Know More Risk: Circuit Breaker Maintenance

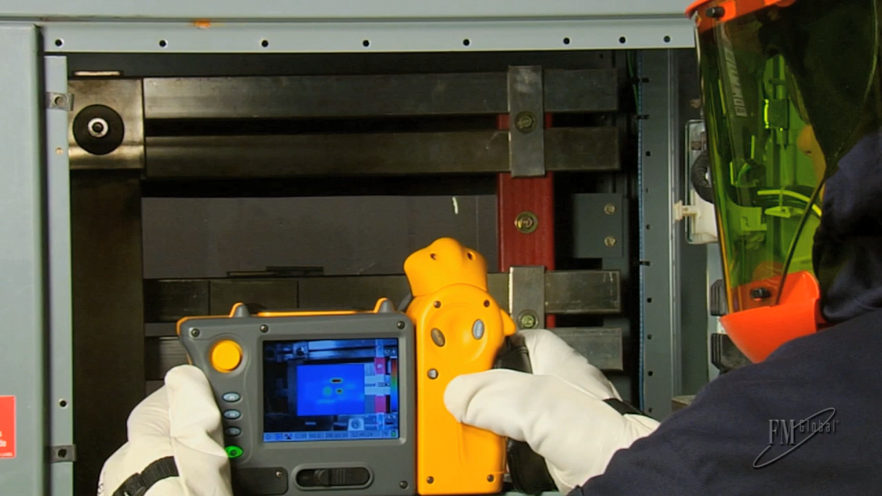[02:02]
Infrared cameras pick up the heat signature given off by loose or overloaded conductors and or overloaded breakers.
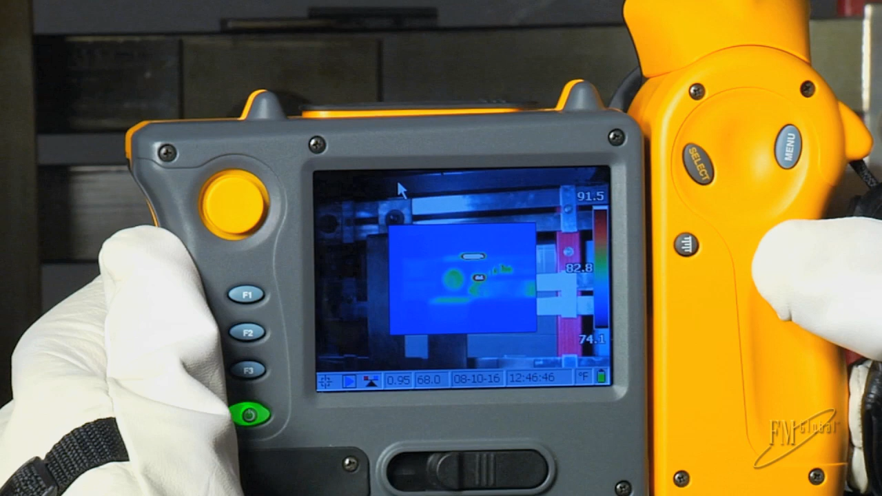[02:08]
If temperatures exceed manufacturers recommended limits based on load conditions, then corrective action should be undertaken.